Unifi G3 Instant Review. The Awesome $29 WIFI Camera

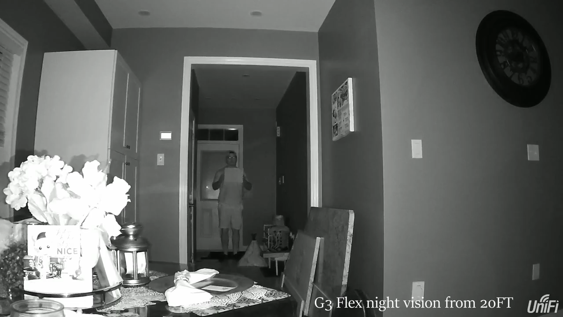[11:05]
So the night vision is decent on the G3 Instant.